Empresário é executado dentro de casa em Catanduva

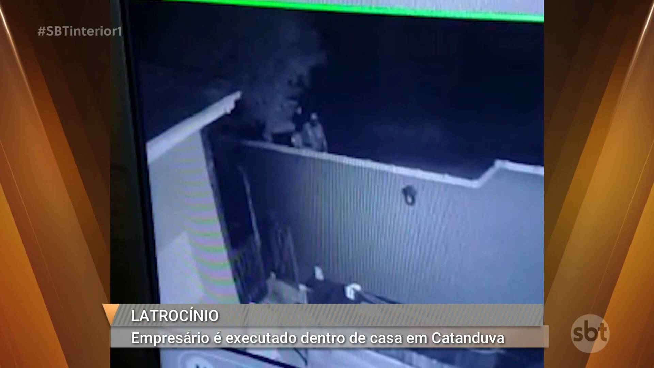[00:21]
Segundo informações da Polícia Militar, quatro homens encapuzados, carregando em mochilas, escalaram o muro e invadiram o imóvel que fica em um condomínio de chácaras. A vítima dormia no sofá da sala e teria reagido ao ouvir os bandidos. Ainda de acordo com as primeiras informações da polícia, o Wellington foi alvejado na cozinha. Ainda não há informações sobre o que foi levado. O corpo do empresário vai ser enterrado hoje, às quatro e meia da tarde,